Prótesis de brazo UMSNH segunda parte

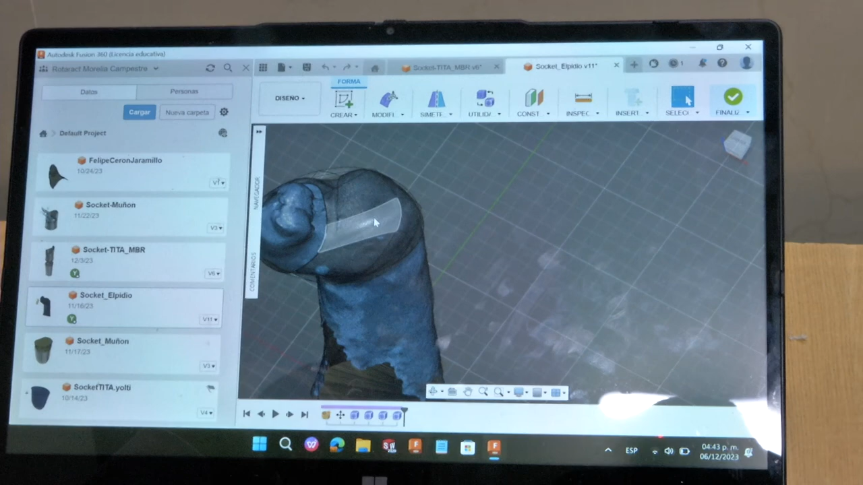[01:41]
ya sea de la materia de Autodesk, lo que son AutoCAD o Solidworks,
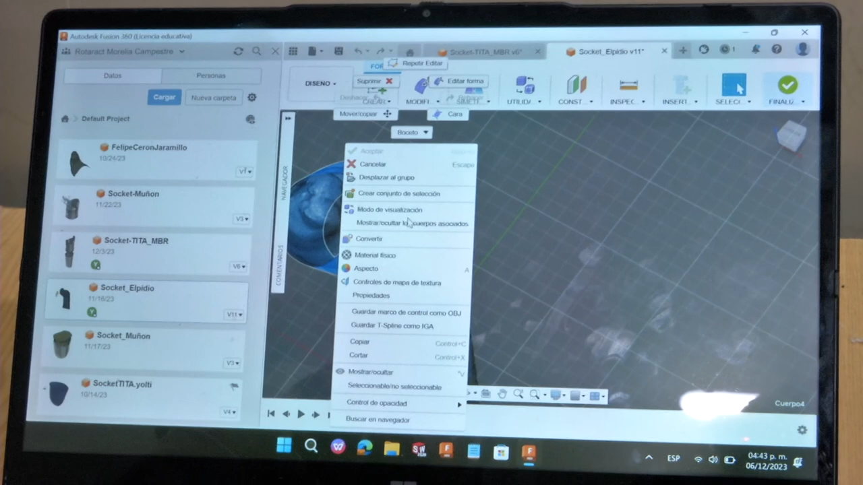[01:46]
que son software especiales para ingeniería.
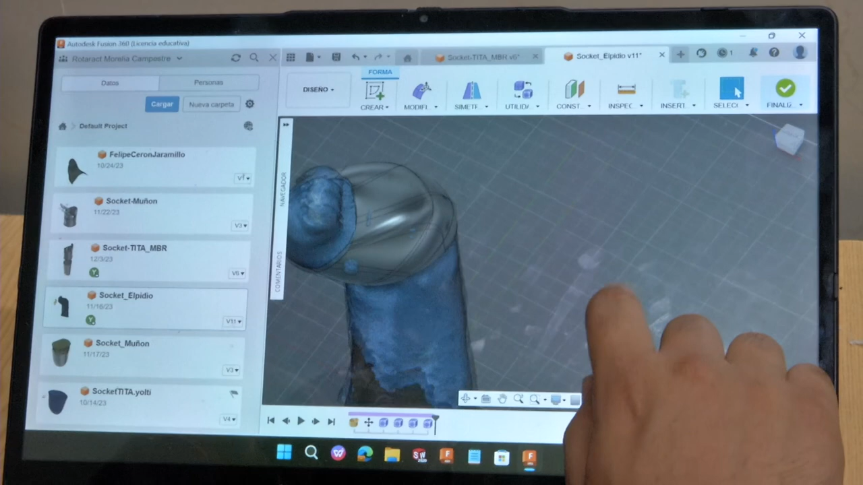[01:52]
También utilizamos lo que serían máquinas como las que tenemos acá en nuestra espalda que son impresoras 3D en